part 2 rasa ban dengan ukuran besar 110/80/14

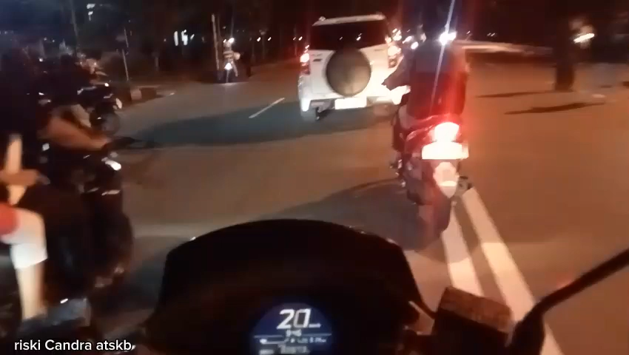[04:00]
Kemarin kita ganti 9 bulan pemakaian, ganti lagi. Nanti itu ada di part 2 nya ya,
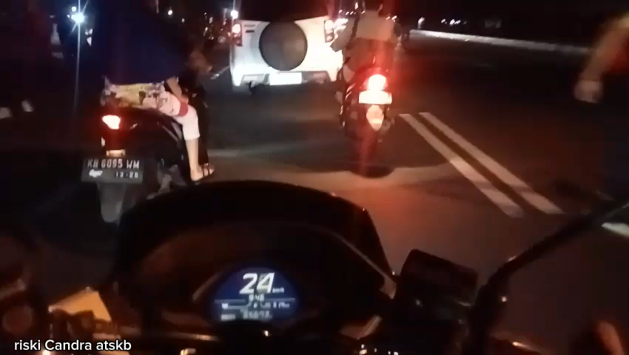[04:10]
part 1 nya ini di part 2 nya ya. Nanti kita bakal buat video mengenai bannya, semana bagusnya, fixman nya di modelnya kalau kita ganti ban dengan ukuran sebesar 110/80, ringnya 14 teman-teman ya. Ramai banget di sini teman-teman.
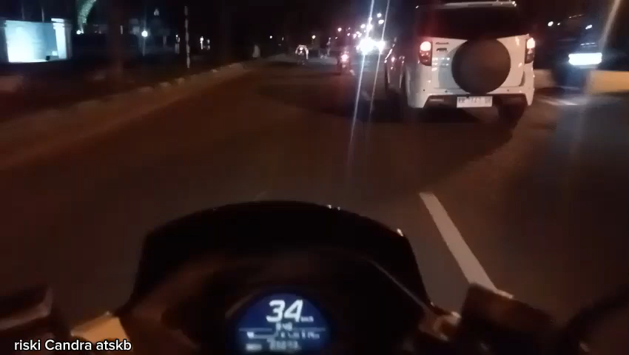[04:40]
Apakah kedengaran suara saya ngomong apa tadi barusan? Oh iya, buat kilometernya kemarin kita kan sebelum ganti ban depan itu kilometernya masih rendah ya, 46.000. Ini udah jalan 65, hampir 66. Tepatnya 65.673 km. Lampu merah.